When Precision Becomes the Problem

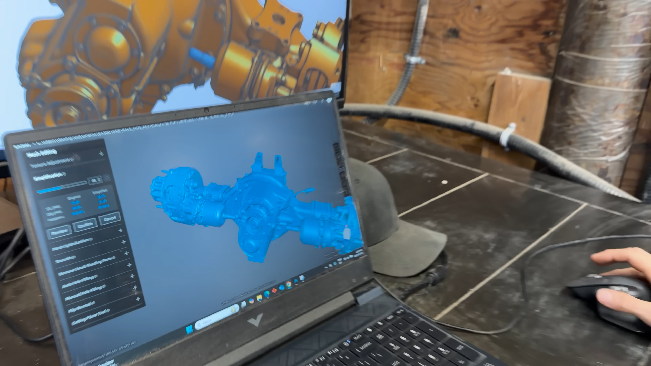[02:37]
We can see we have about 1,566,451 triangles. We imported this model into Onshape.
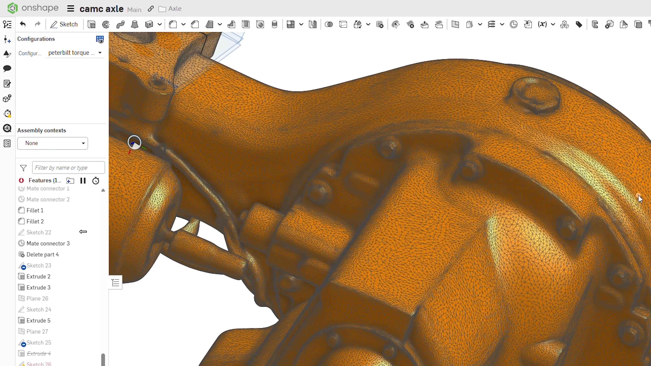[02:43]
In Onshape, you can actually see the triangles, which they look beautiful.
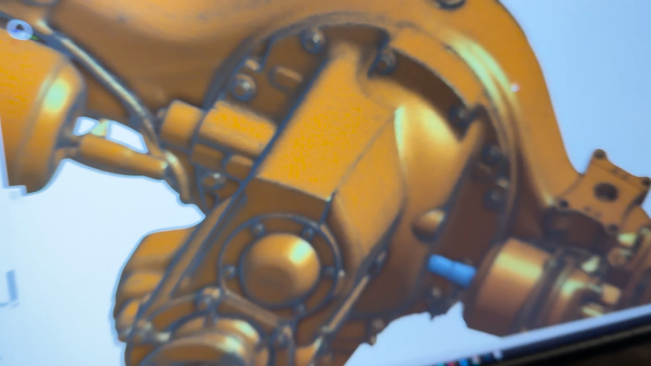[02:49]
However, we cannot actually use these triangles.
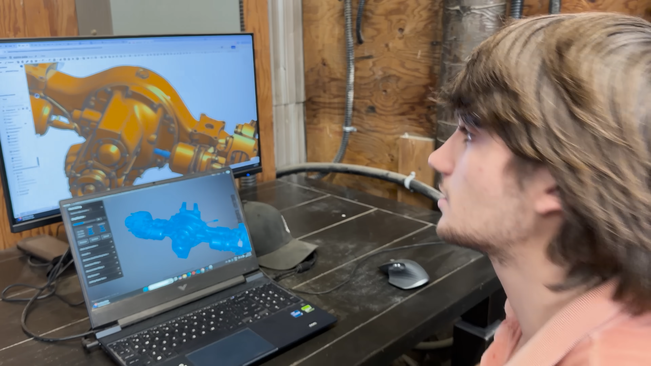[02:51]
We need to make this into a solid body. And for that, we're going to use Onshape's custom features. A great thing about Onshape is it has open source code.
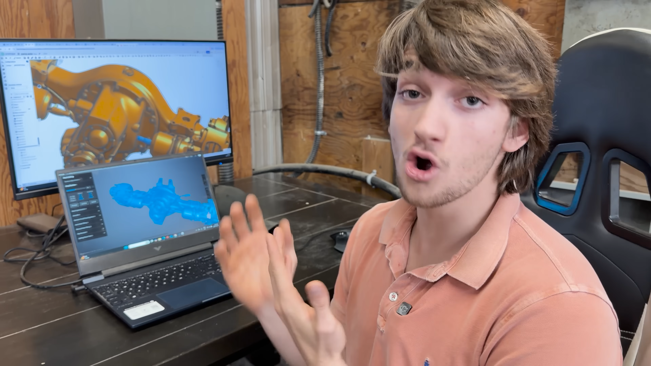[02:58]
What that allows us to do is create our own custom features.
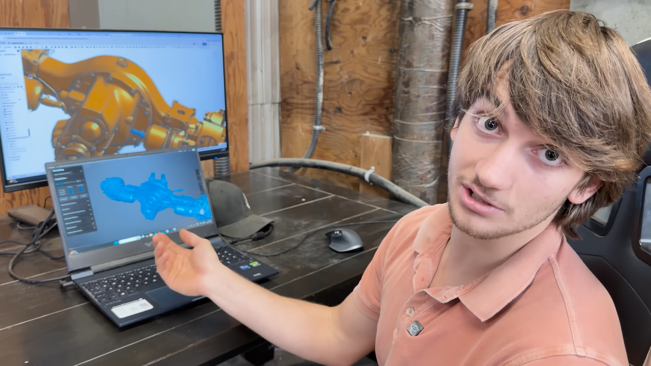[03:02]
So a user, in this case, created a custom feature for this exact situation I'm in.
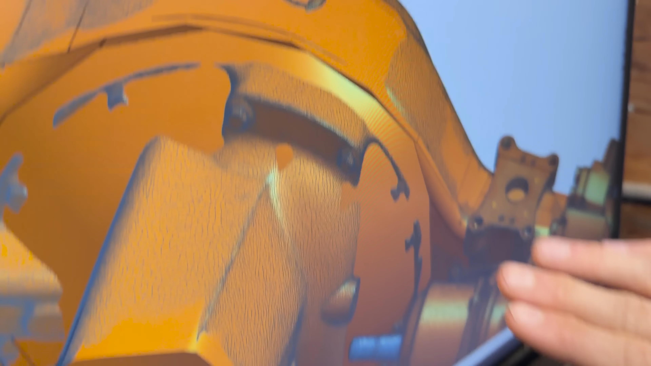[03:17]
The way I do that is in 3 main steps. Step number 1 is creating a plane with a 3 point on the mesh.
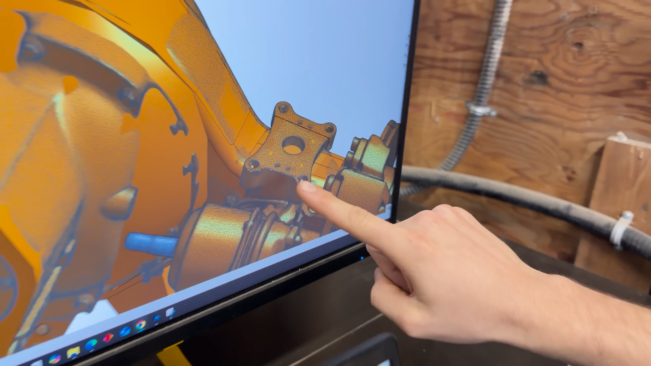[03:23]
I select 3 points on the mesh. That gives me a plane.
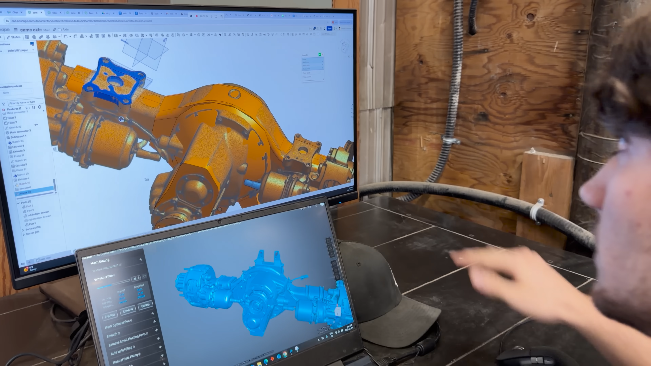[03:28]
What I do next is I use the mesh intersection curve, which is my custom feature that I found.
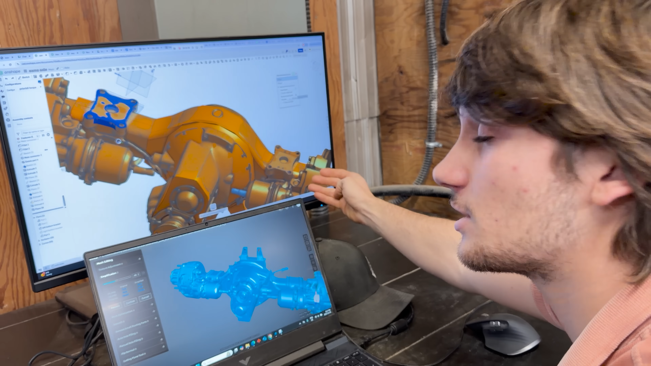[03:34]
I select the plane I just created and the mesh. That gives me the outline of this surface. I can now go on to step number 3. I can use the outline I just found, extrude it, and I end up with a bracket.
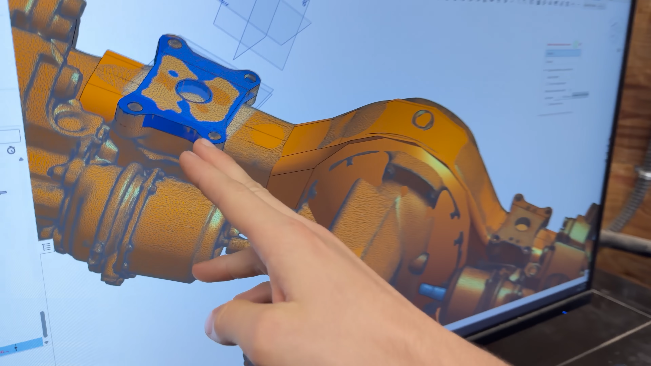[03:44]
What I did is I repeated this process over and over for
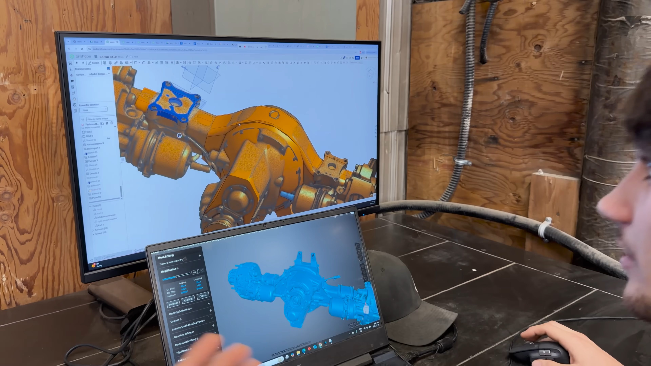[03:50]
the entire axle and I ended up with the final result.